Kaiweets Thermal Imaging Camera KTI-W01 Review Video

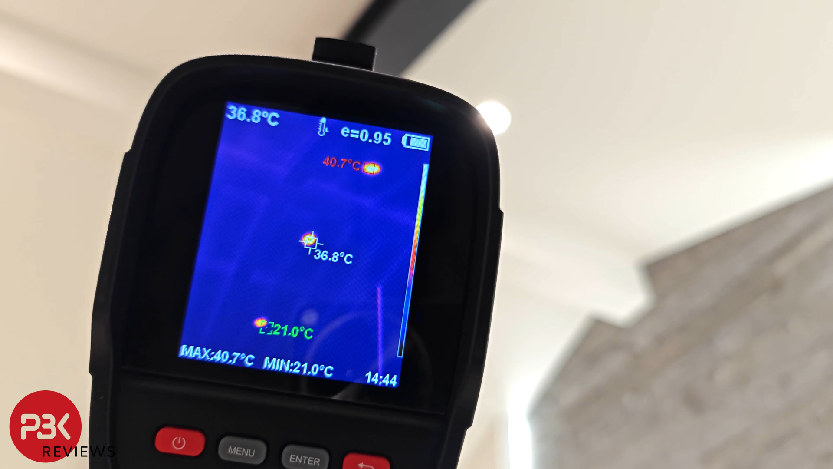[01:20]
On screen: spot 36.8°C, max 40.7°C, min 21.0°C
In the menu you have the option for image correction and what that does is it syncs and
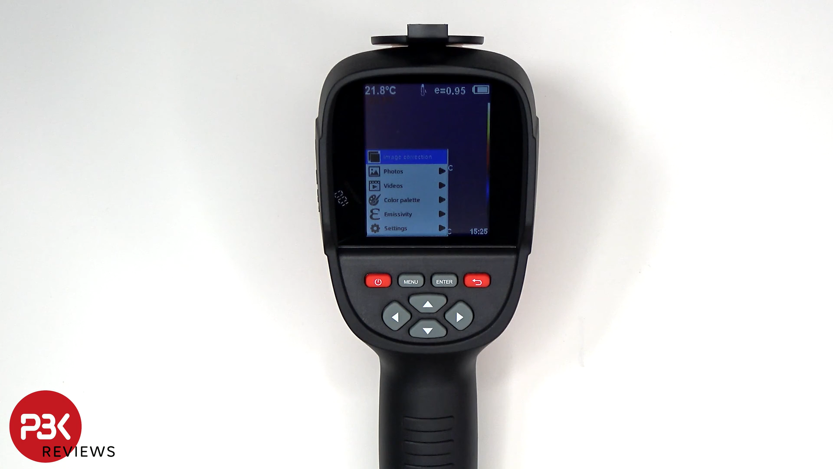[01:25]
calibrates the visual and thermal camera if the image is out of sync.
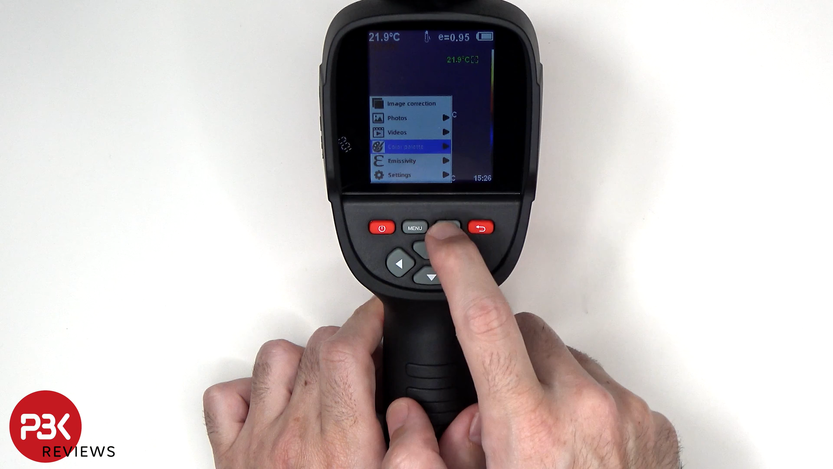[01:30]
On screen: spot 21.9°C
You have five color palettes to choose from between spectrum, iron, cool, white, and black. You can also adjust the emissivity. It has an auto shutdown feature which automatically shuts it down after a certain amount of time, so currently set to five minutes and when it's sitting idle for five minutes it'll automatically shut it down. You can also shut this feature off or increase the timer to 20 minutes.
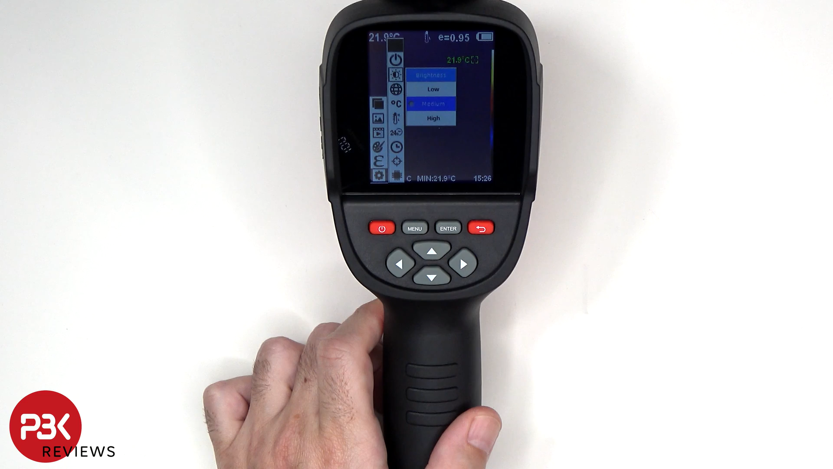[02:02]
On screen: min 21.9°C
The brightness for the screen can be increased or decreased, you can adjust the language, the temperature range, change between celsius or fahrenheit,
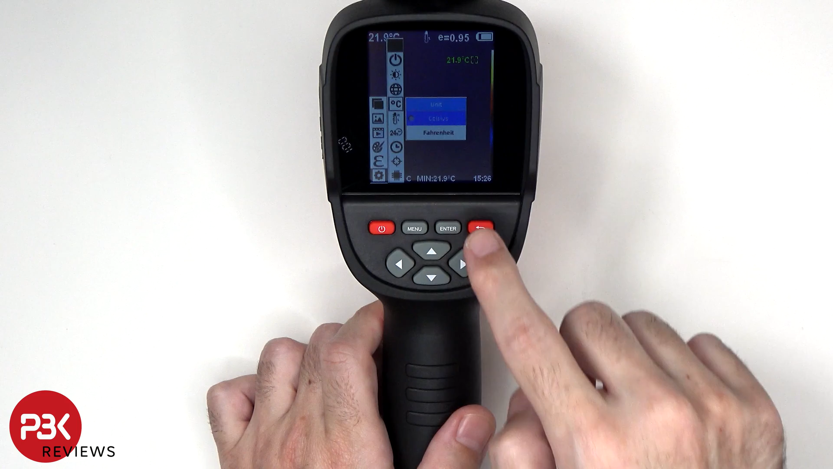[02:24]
adjust the temperature range, change the time format, set the correct time, remove the pointer or spot on the screen,
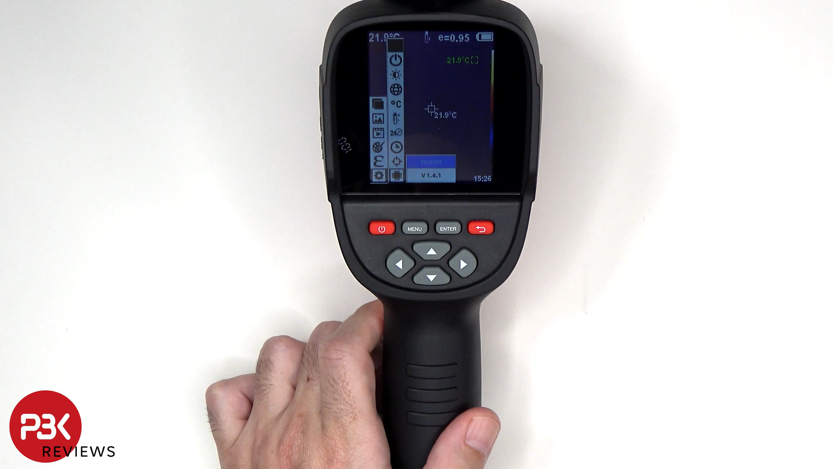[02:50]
On screen: spot 21.9°C
and you can check the version of the firmware. If you take photos or videos you can view them in the photos or video section or you can connect it to the computer and transfer them over.